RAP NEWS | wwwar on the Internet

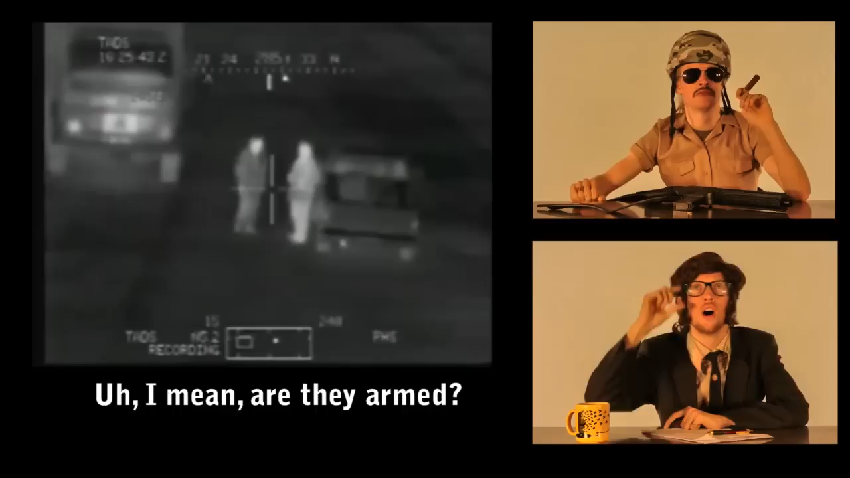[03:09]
Uh, negative. Looks like farming implement. That'll do. Permission to engage. Engage!
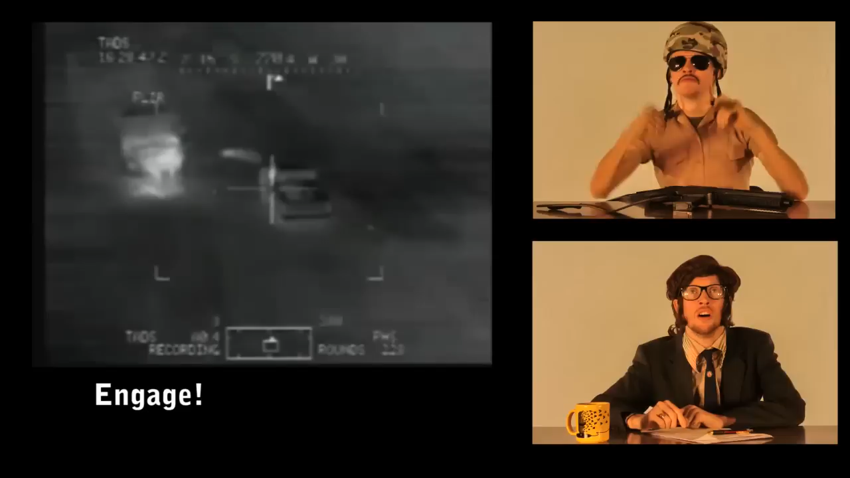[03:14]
Roger that. Smoke him. Light him up. Frag that fool.
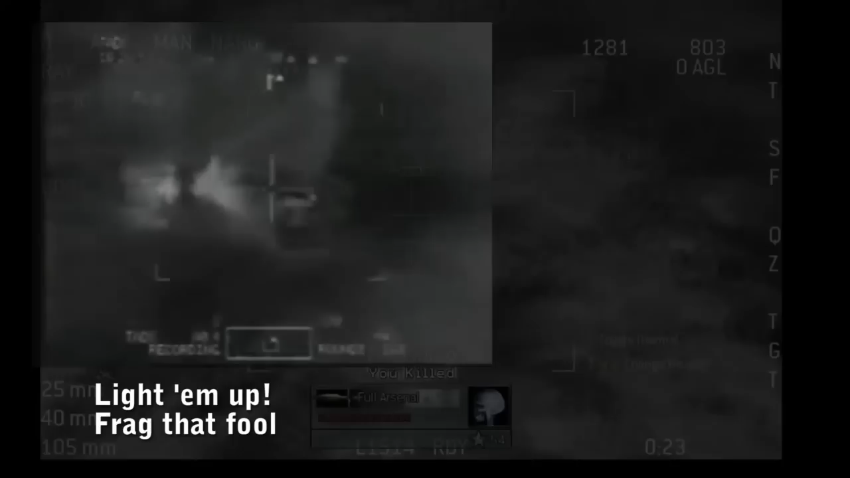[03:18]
Light him up. Pwn that fool.